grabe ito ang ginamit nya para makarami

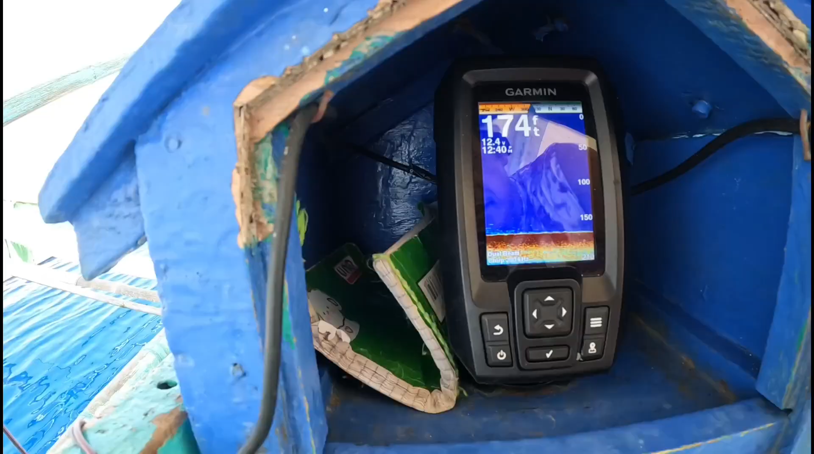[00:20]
On screen: depth 174 ft
Garmin Striker. Ito yung mga bato. Yan, mga idol. Good morning. Welcome sa aming YouTube channel.
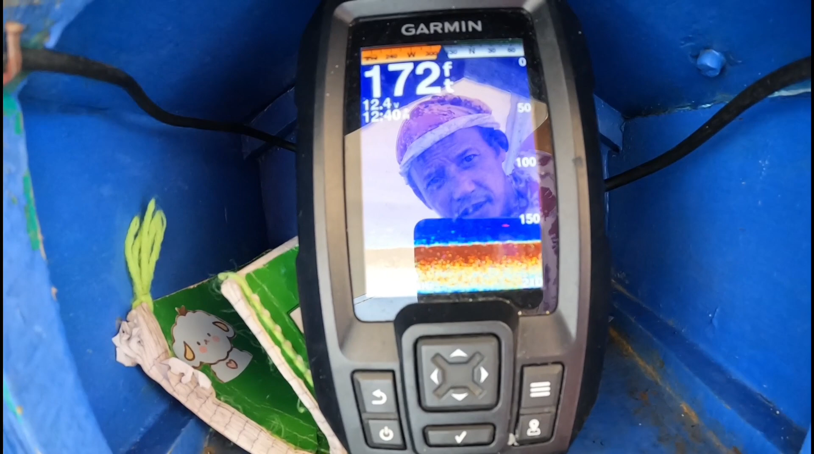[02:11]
On screen: depth 172 ft
Yes. 173 yang lalim ng ano, pinangawilan. Ayan, Garmin Striker. Ito yung mga bato.